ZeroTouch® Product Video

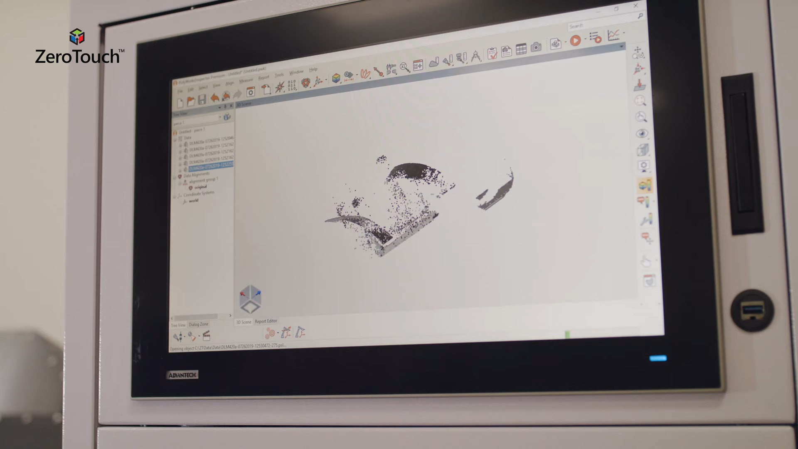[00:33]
ZeroTouch's CAD-based software provides an easy, automated generation of part inspection plans, incorporating motion path creation,